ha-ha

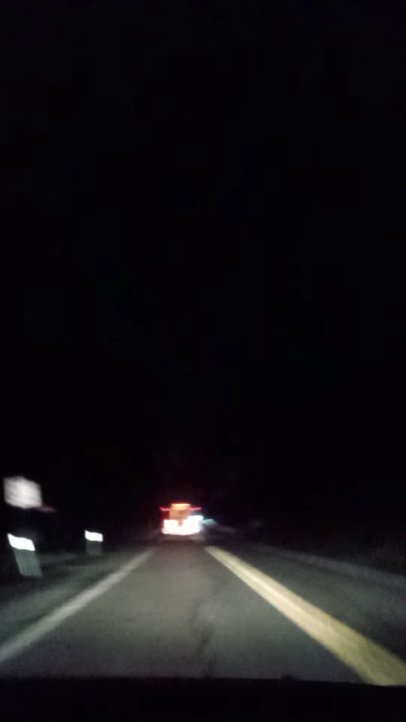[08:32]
It's all the time Dude I'm not here Complaining about The same exact thing Though Am I? The slow school bus With no kids on it Right?